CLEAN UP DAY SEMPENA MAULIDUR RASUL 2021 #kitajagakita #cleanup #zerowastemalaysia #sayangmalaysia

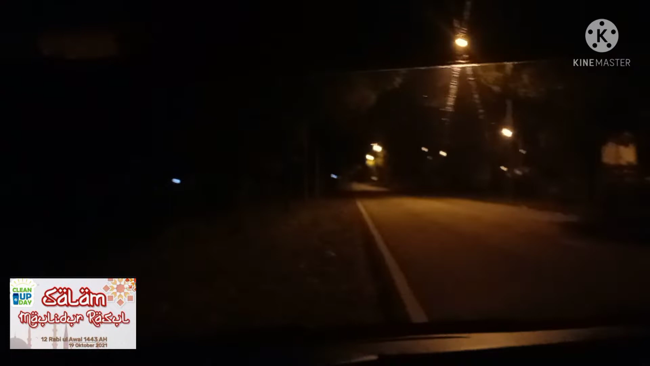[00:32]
Ah, nampak tu. Macam biasalah, kita nak kena bersihkan jalan ni. Jalan ni penuh dengan sampah dah. Sampai seminggu, tak sampai seminggu, dua minggu lebih dah kot. Apa? Penuh dengan sampah. Kena kutip lah.